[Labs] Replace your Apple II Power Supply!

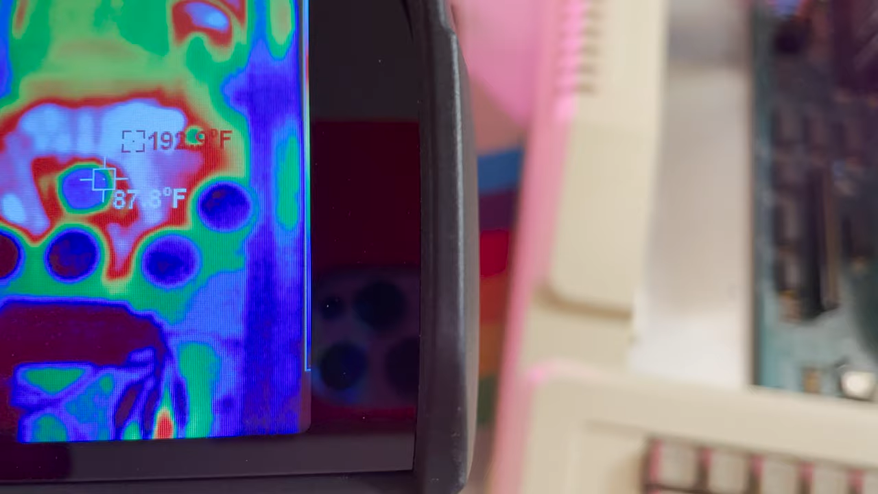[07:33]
it is surrounding it. It's 191 F.
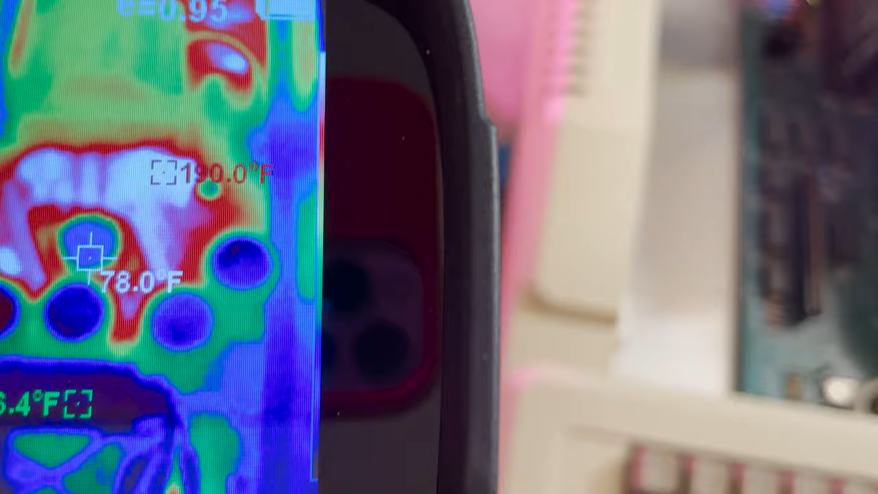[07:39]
That is really hot. That is very hot.
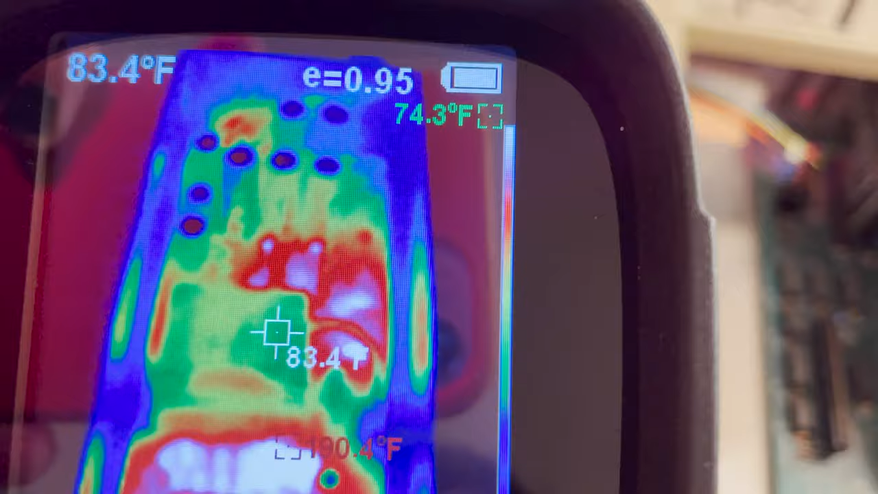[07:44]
On screen: spot 83.4°F
And the cat bank, no, the cat banks, the capacitors up there are doing fine, but behind the capacitor,
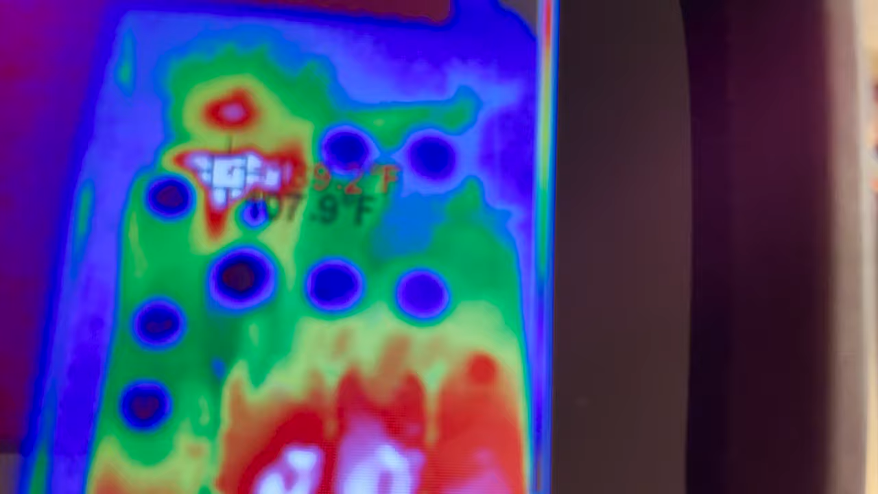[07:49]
which is actually where the wires join in, we're seeing temperatures into the 140s, which is not good at all.
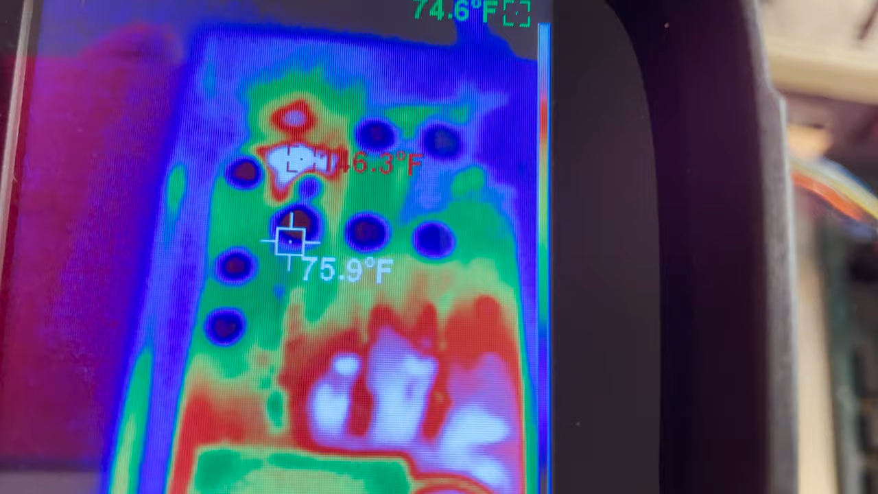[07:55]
On screen: spot 75.9°F
Um, yeah.
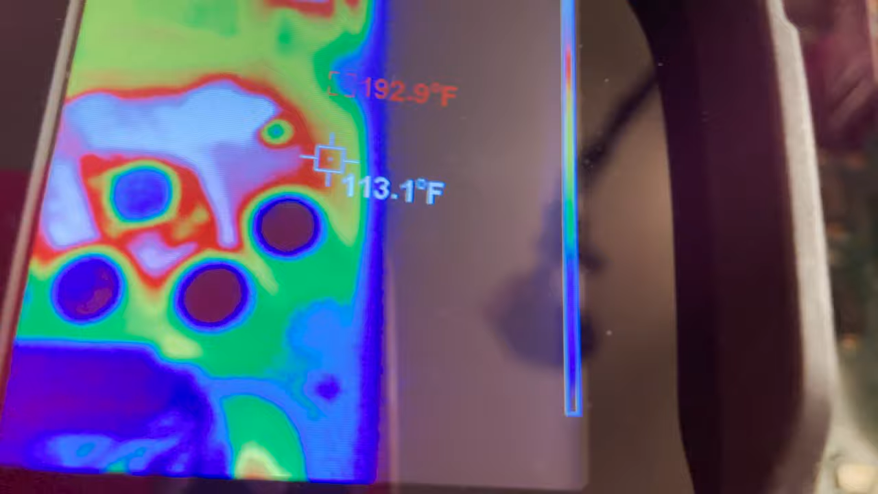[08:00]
On screen: spot 113.1°F, max 192.9°F
So that little component down there, the transistor is rating a lot of heat, uh, 200 degrees Fahrenheit.
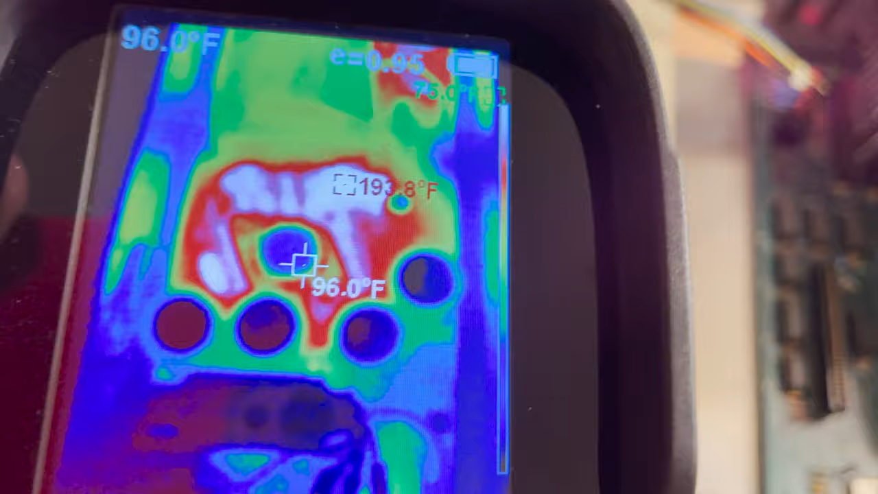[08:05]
On screen: spot 96.0°F
I will have to convert that to Celsius for you Celsians out there,
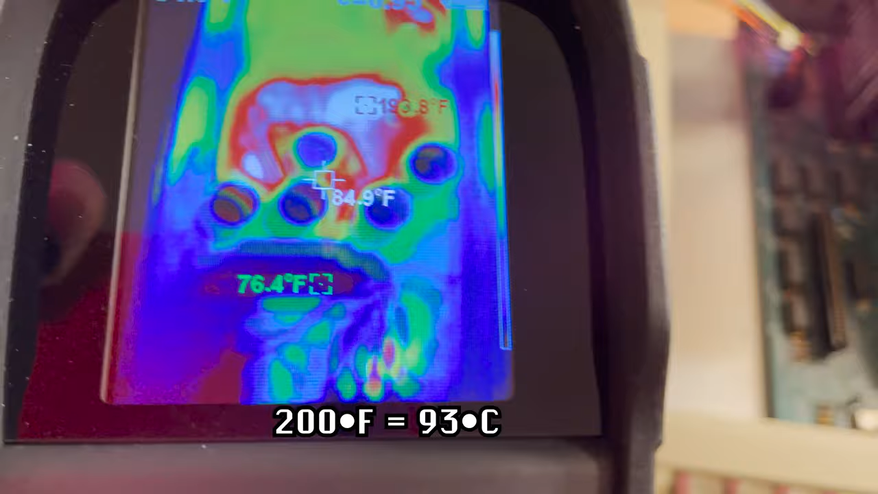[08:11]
On screen: spot 84.9°F
but yeah, it's very hot. Okay. Okay.
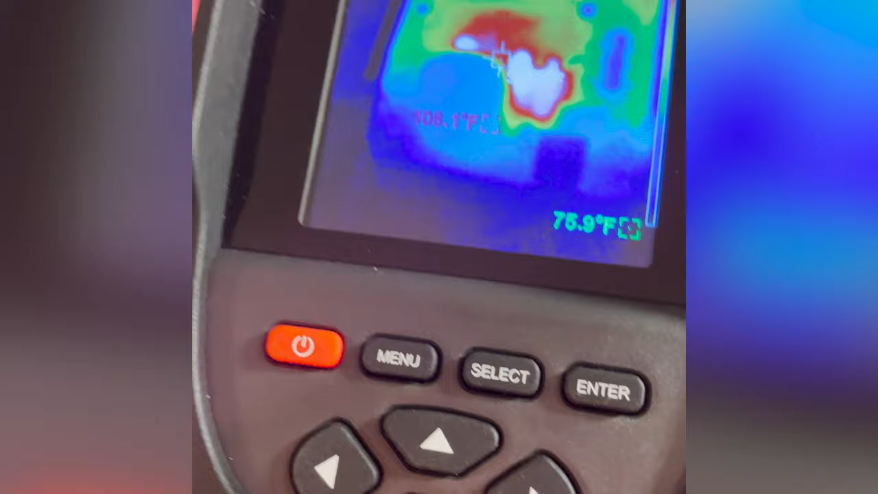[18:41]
So all in all, we're talking about a reduction of about
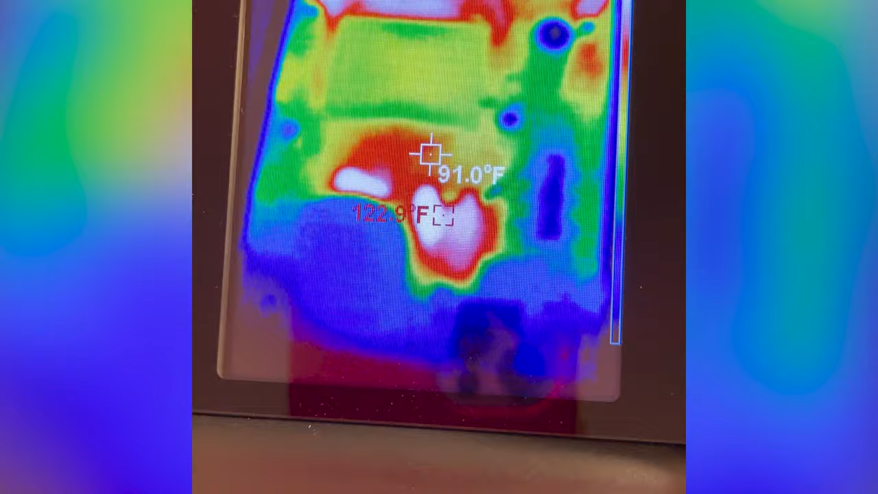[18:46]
On screen: spot 91.0°F
80 degrees Fahrenheit when compared to the stock power supply.
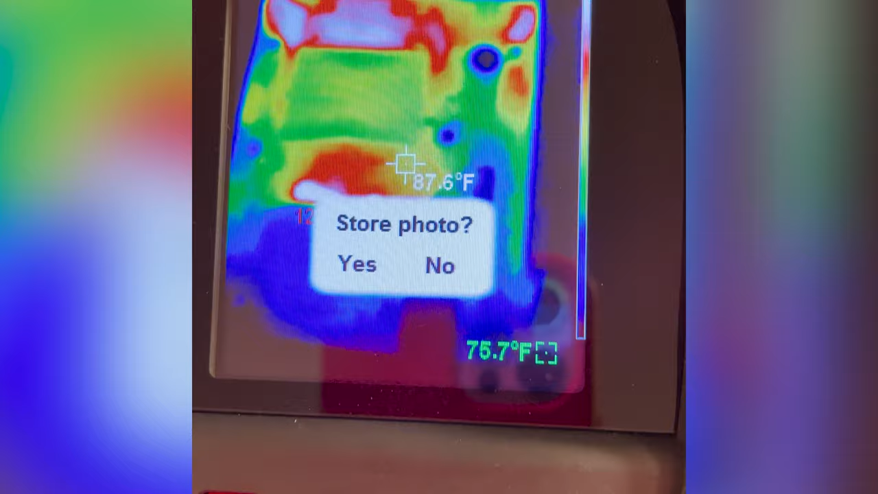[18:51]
On screen: spot 87.6°F
And it's much smaller as you can see. Okay.